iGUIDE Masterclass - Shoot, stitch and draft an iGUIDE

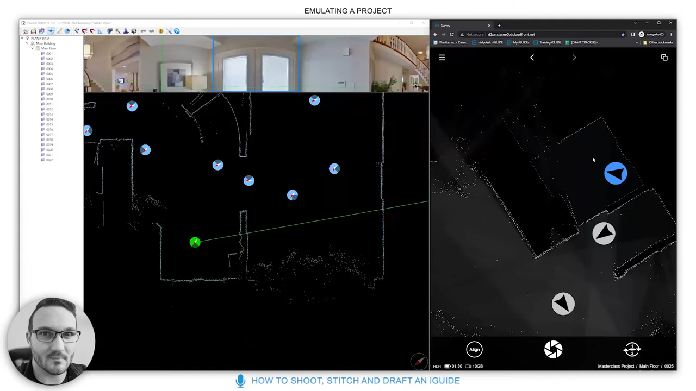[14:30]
you're in luck in this scenario and there's one scenario where there's one pano on the other side there's a good chance we can draft how deep that closet is at least ideally we need that to be opened because you don't often get this if this pano didn't exist this would be a completely missing space this whole area we would not be able to draft draft this closet in because we don't know how deep it is so that's just an fyi open closets open shower curtains of bathtubs um you can always disable those
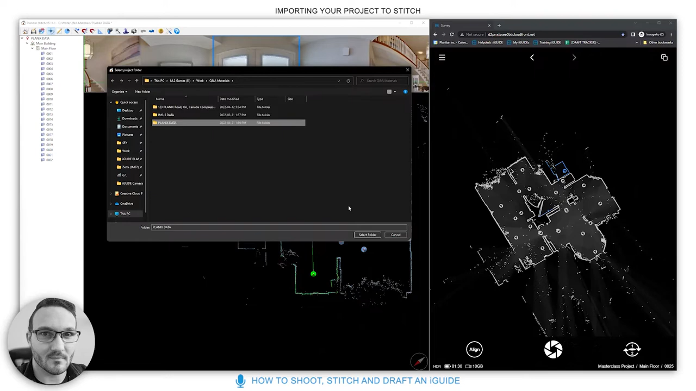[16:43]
identifier so we select this it'll load it in and because i've aligned this previously this is what it looks like as you can see there's a miss rotation the rotation doesn't match here that's something you can do yourself by
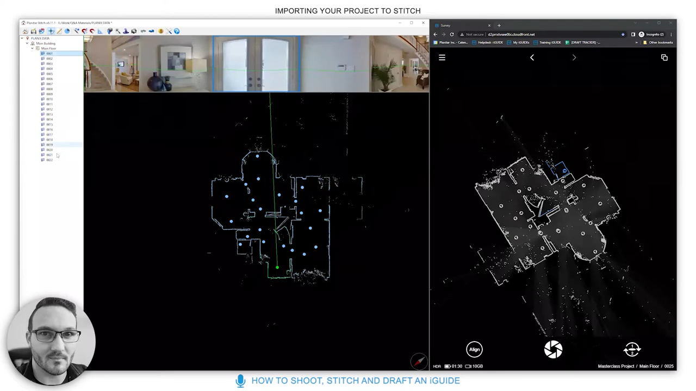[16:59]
selecting all of the panels you can right click with your mouse button and rotate like this so this is what it looked like and then if i grab that with my right click after selecting all the panels in this space i can move it with my mouse spin it around voila i can left click
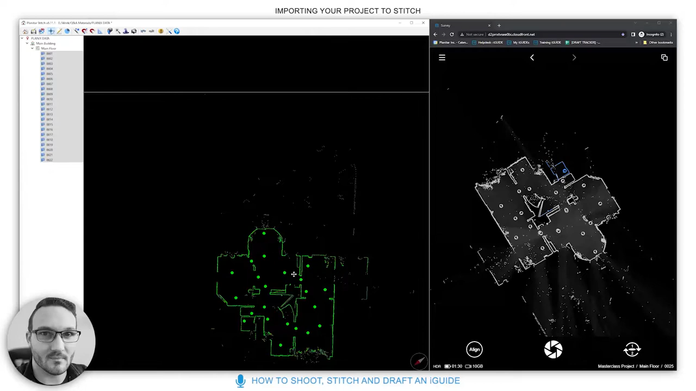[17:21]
and drag it i can zoom in with my mouse wheel as you can see this isn't quite straight now that's not a worry for you guys the drafting team will straighten it all out but you can click this um square up floor tool at the top so that's going to perfect it right there and did it so quickly i didn't even say it happened um so everything is squared up
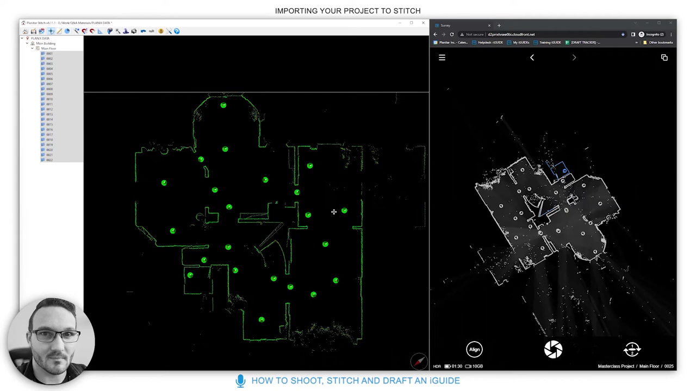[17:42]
now what you want to look for is there was this panel over here that was offset so imagine you didn't fix that on site and it was like this you can see here that there's some strange readings right there this green line you can see that it's out of place it doesn't quite look right the jigsaw's not together fully so with this being this close you can press three on your keyboard or
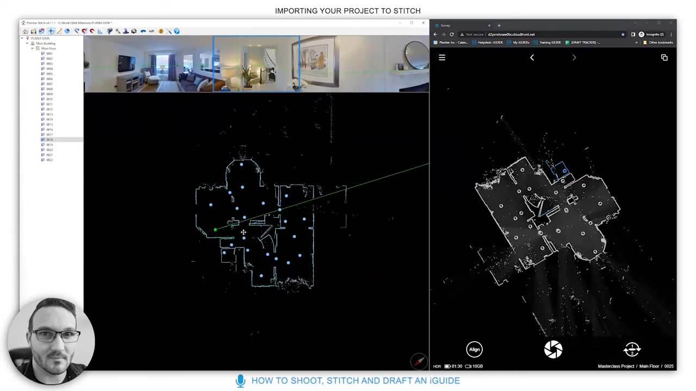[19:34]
so that's number two number one is a different one altogether so number one on the keyboard or the wizard like the little magic wand this one will completely tear apart your eye guide and put it back together piece by piece so it's like starting a puzzle from fresh so what we can see is we can we can walk it through this and say yes that looks like the right location you can see that the green and the blue lines are overlapping correctly we can click yes to that one
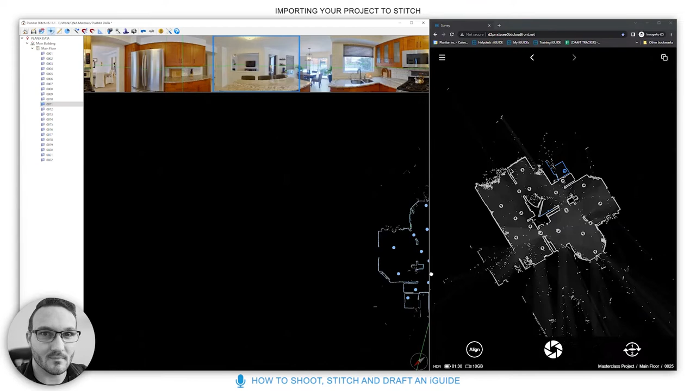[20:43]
now if it doesn't do this it's a good chance that you didn't get enough overlapping data and let me quickly just explain overlapping data again for you so we have an eye guide if we have this data here we have a line of sight to that corner there so that is overlapping data so the data overlaps at a certain point it'll snap you just have to have this line of sight from one to the other it has to be over a reasonable distance it can't be like 10 meters 15 meters apart the data is going to get too scattered then but as long as you have something that has common data you can see down here
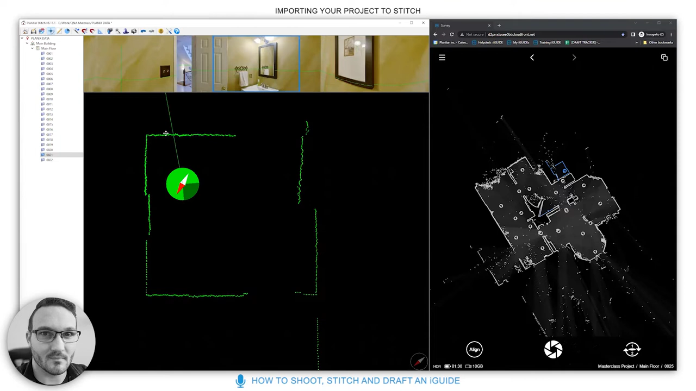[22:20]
nice thick lines on the data for the laser data that's plenty for this one small room if we go to here we can see that there's plenty in this room too we don't really need this one but it's really nice to have those two different angles and to just reinforce the data so i press 2 there so we're doubling down on the amount of data overlap it just makes things a bit more solid and confirms things from different angles for the team
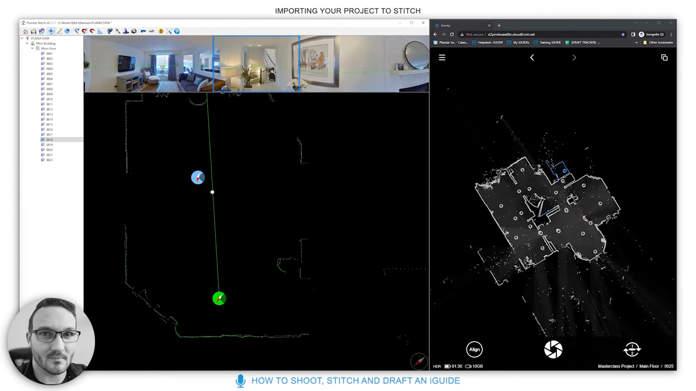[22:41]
one scan in the middle of this room would probably do but it doesn't mean that it's going to be a great tour you're going to have one view of a panorama coming in here and one going out so your data from from this room to another room for example let's do this and then which was another one that has line of sight this one
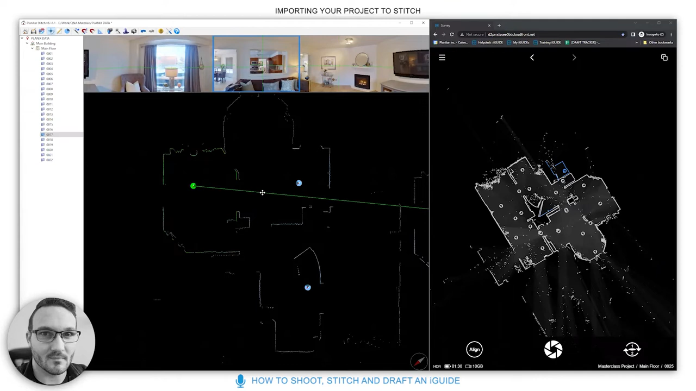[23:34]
bit clunky so introducing more scans allows your 3d tool to flow better as well as giving you overlapping data and the drafting team more data to work through it
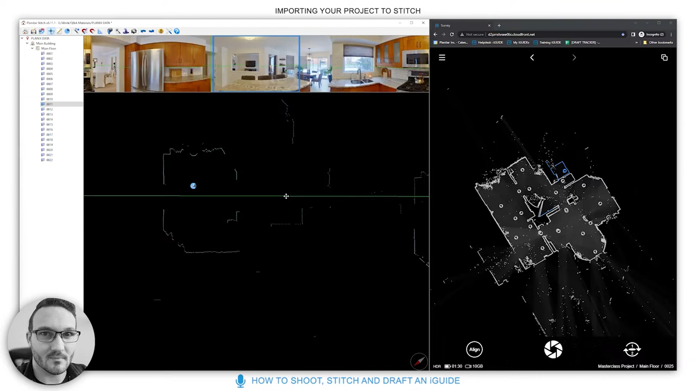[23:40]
and considering each scan takes about i don't know 30 seconds or so if that and that's including walking from place to place i would just get those extra ones
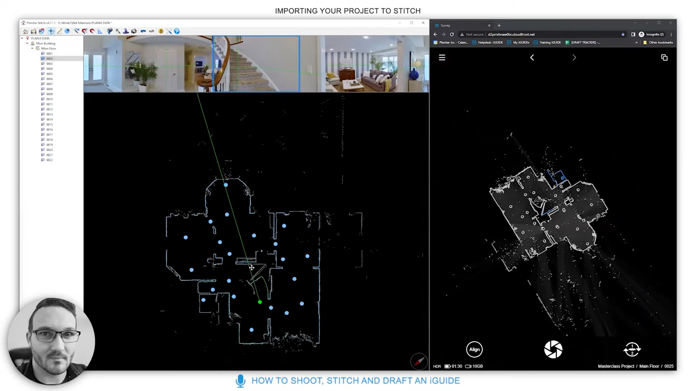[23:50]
okay so once you've got it in stitch there's two things you must do and that is check for overlapping scans and set an initial panel to right click here and click on set as initial panel that tends to be the one people choose is the foyer then you can set the initial angle for this in here so if we click the pie over here this signifies choosing the angle of the panel so you kind of want to introduce people